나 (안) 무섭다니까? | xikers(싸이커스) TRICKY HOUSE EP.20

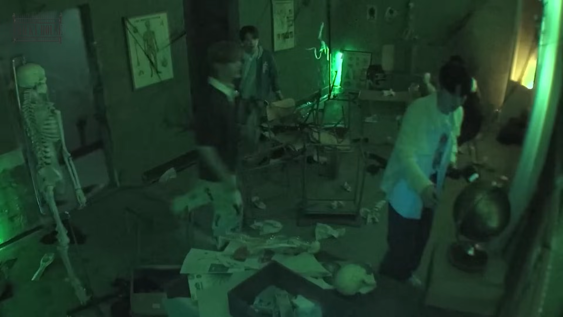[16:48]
어디 지구만 하래 어 지구만 안에 있네 두 개 하나 갖고 계세요?